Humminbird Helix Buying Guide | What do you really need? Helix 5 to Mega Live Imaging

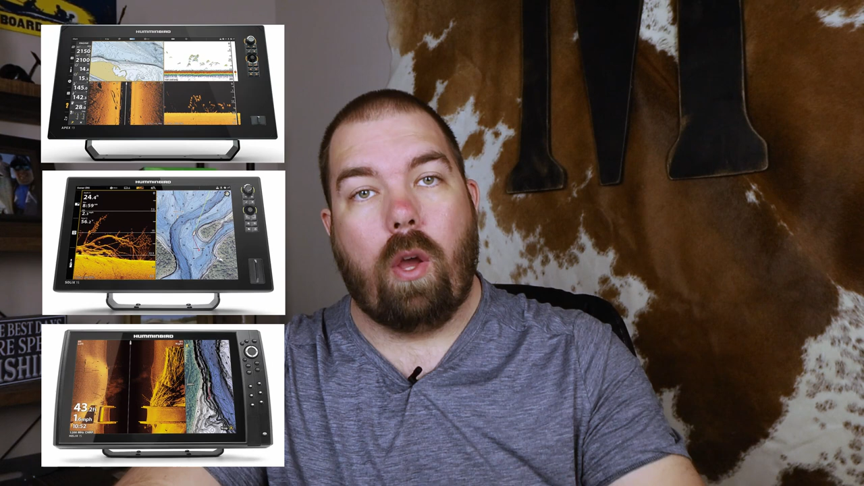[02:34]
it is the lowest tier but that is not a bad thing since the comment i just made before they do provide a lot of good quality features in their lowest unit you're just not going to get those top tier features like a touch screen
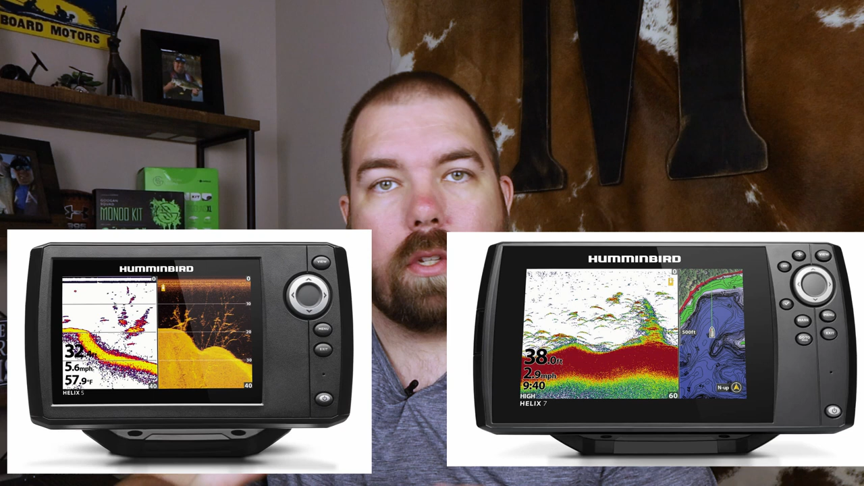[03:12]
On screen: water 57.9°F
as the smallest models because well they are the smallest models five and seven inches are no longer going to be continued in the
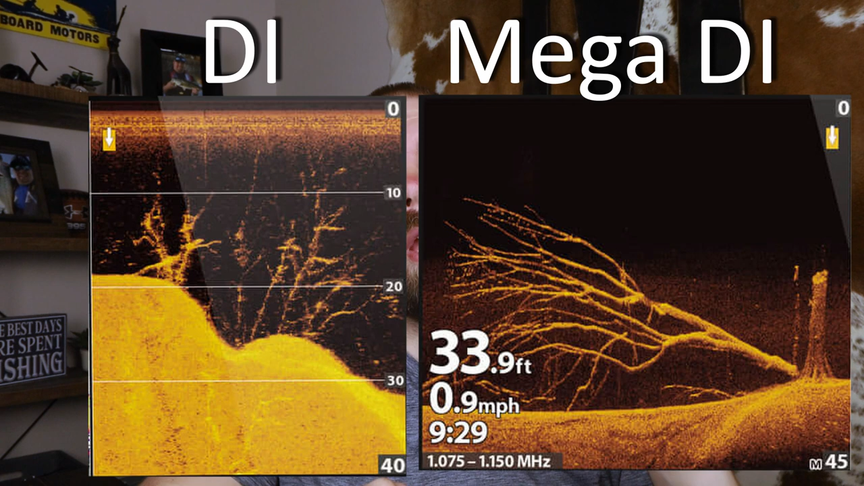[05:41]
On screen: depth 33.9 ft, speed 0.9 mph
little different in the images but that's okay i just want you guys to see the crispness that you're seeing on the mega versus the non-mega and that's just really the difference in frequencies so maybe
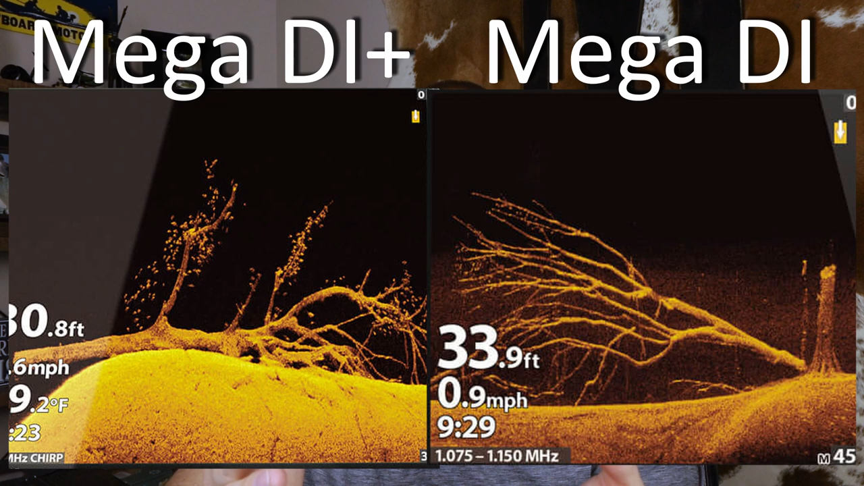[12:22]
if you can't well that's okay maybe maybe and there's not too much of a big difference i know they worked really hard on the technology but just wanted to show it to you guys and let you guys make your own interpretation whether or not it's better or not and once again just like in the previous segment if